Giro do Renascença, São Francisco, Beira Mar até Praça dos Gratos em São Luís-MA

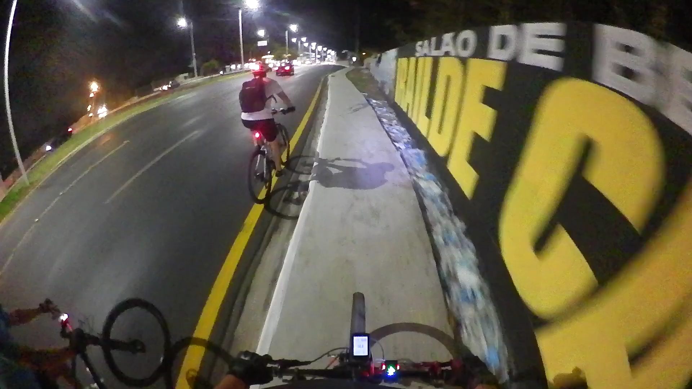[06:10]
Muito liso, né? Esse asfalto vai ser complicado pra moto quando chover.